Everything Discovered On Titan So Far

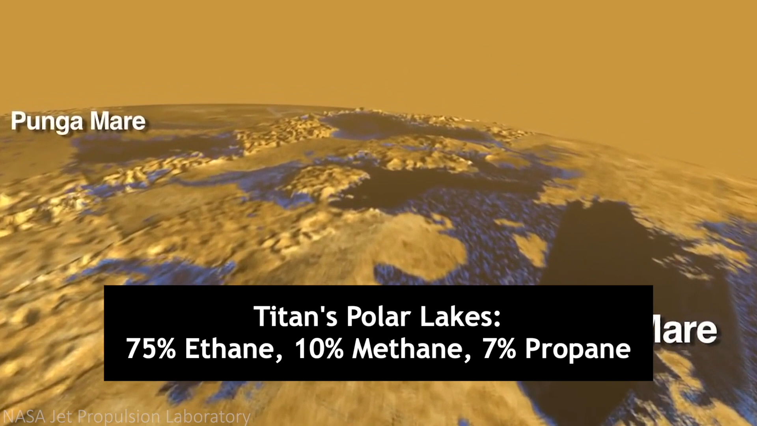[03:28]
with 10% being methane, 7% being propane, and a smaller percentage being hydrogen cyanide,
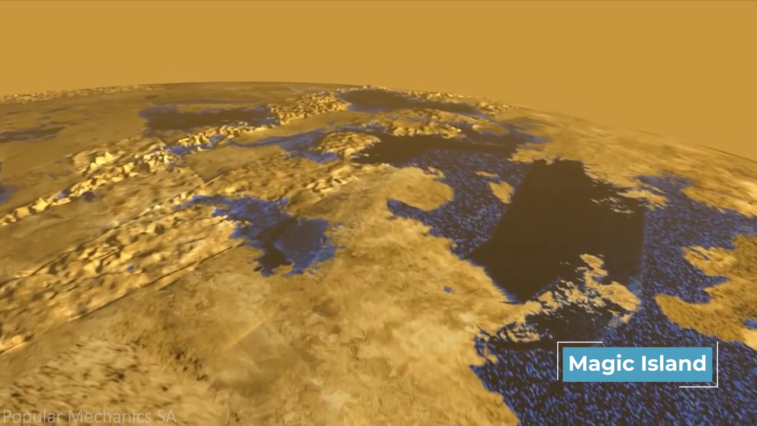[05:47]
Sometimes it's possible that nitrogen bubbles form on the surface of these lakes for a period of time,